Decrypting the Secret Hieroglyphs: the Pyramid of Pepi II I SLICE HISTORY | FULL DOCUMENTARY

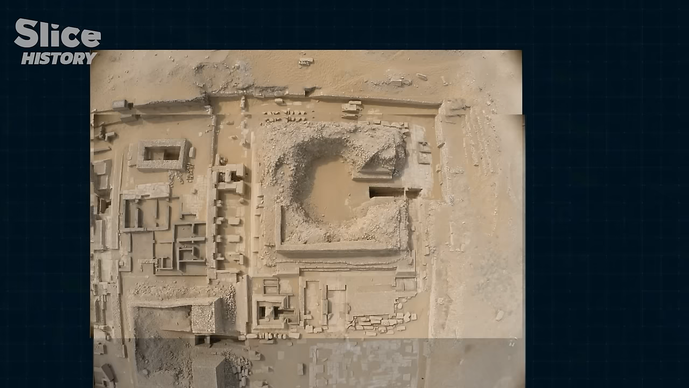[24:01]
To achieve this, every spot in the necropolis is photographed over 60 times in different ways. Computer processing then synthesizes all these photographs into just one.
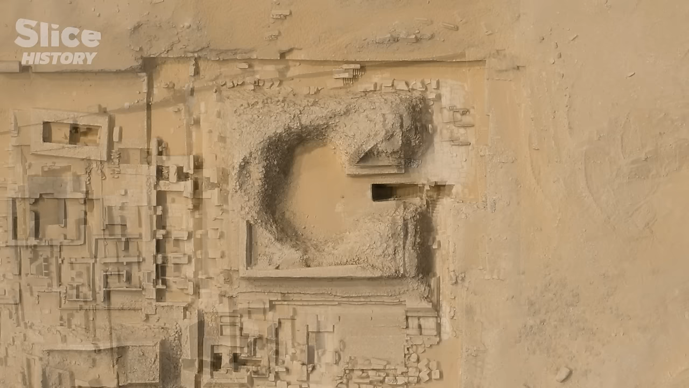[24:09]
This image is an ortho image. It is totally flat, with no deformation.
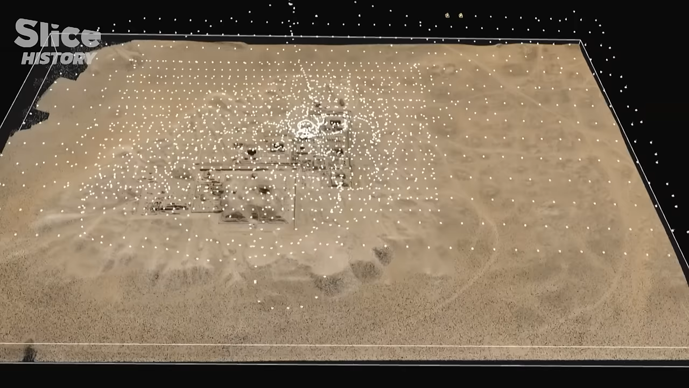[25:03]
Here, all the photos taken by the drone are materialized in space.
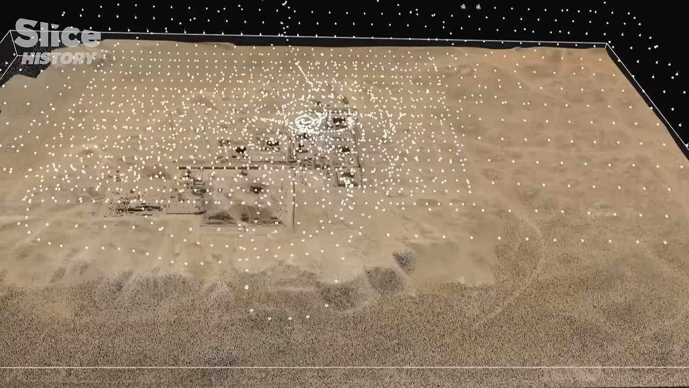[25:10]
The GPS coordinates, altitude, and shot angles of every snap are recorded.
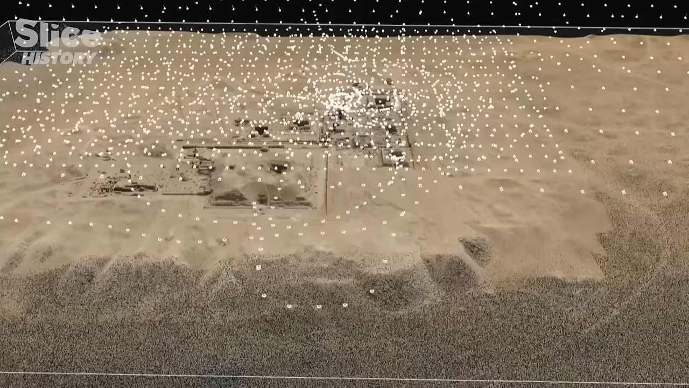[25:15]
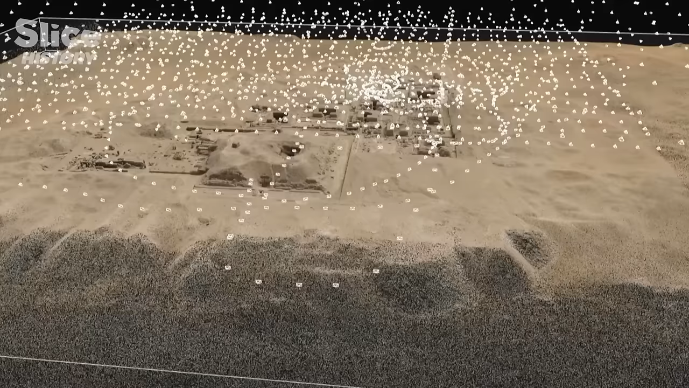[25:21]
The necropolis is totally covered by 1715 photos. An advanced algorithm analyzes these images, and the 3D model begins to take shape.
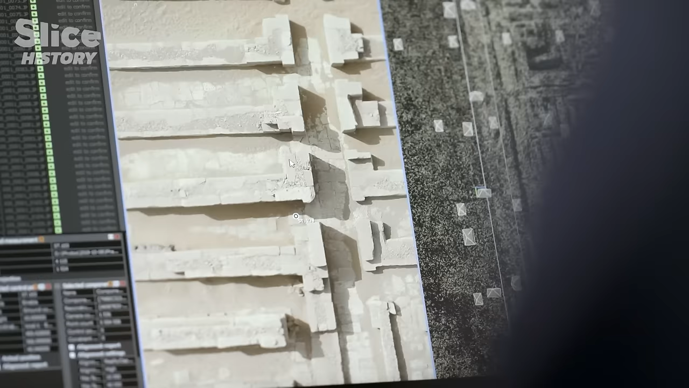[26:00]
What's this one? It's 101. It's 101. So this is a target we put on one of the walls of the store, and whose coordinates in space we know exactly.
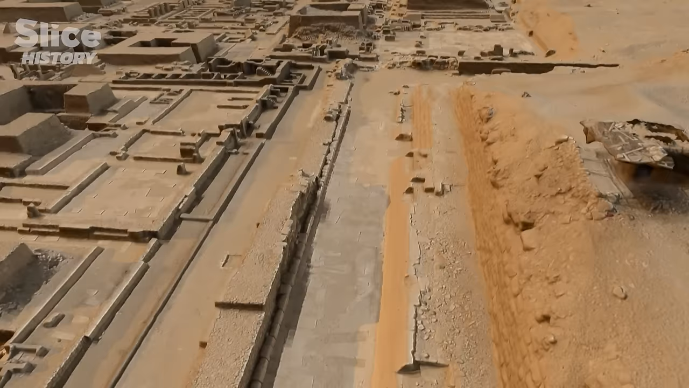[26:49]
In a single view, we have a map, a bird's eye view of all the excavations that have been carried out, or the areas still to be excavated.